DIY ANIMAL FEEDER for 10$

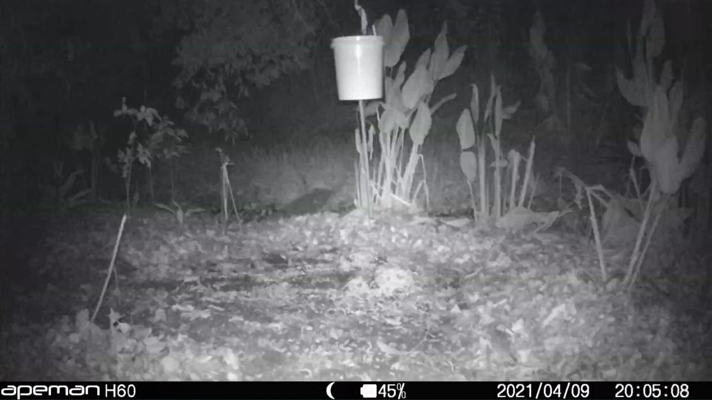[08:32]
All right, so now it's gone off at nighttime. Ooh, and we've got a crispy little critter coming up. Drawing the raccoons in. And the feeder's sitting still, which is cool. Let's see a little raccoon down there by the quicksand. Okay, and this is a new camera that was actually sent to us by the Ape Man. I think that's the name of the camera.
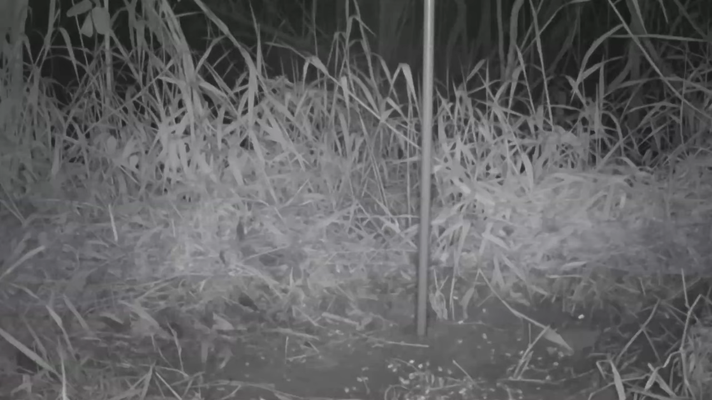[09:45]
but basically they shake that little pipe at the bottom and the food falls out, as you saw the way we built this thing. It's hard to get them to do it on film. Oh, there we go. See how it's shaking right there?
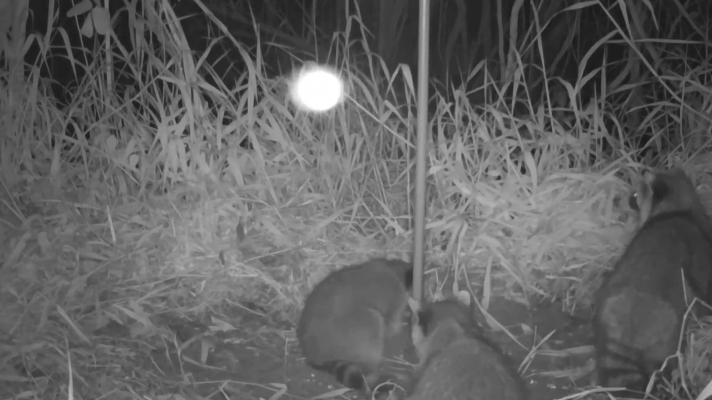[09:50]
They get around it. They look up. They smell it. They know there's corn in there. That's actually a really cool picture. And they will sit there, and one will shake it, and they'll just keep filling up.
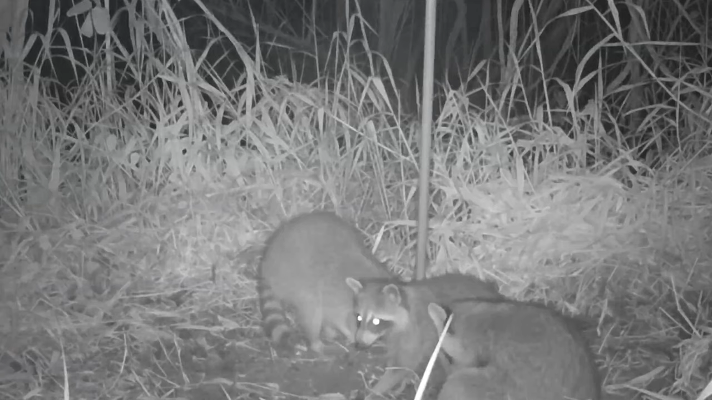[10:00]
They just keep bumping their body into it. Now it's real important you keep it just out of reach of whatever animals you have in your area. And if you have cows or something, you might want to put a fence around it, because cows literally inhale the thing. But look at that. I'll scratch your back if you shake the corn feeder.
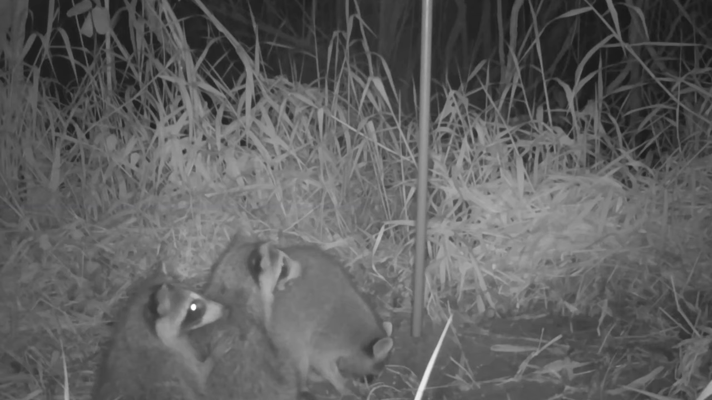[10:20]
It's kind of a cool picture.